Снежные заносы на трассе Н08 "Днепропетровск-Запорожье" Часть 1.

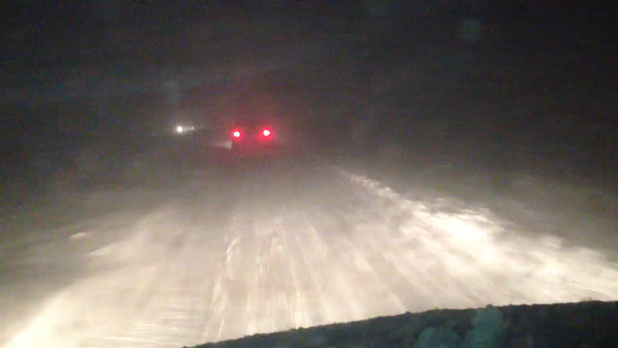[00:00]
Дорога Днепропетровск-Запорожье. Нормальные погодные условия. Две полосы в одну, две в другую. Сейчас хорошо, что есть хотя бы одна. 29 декабря 2014 год.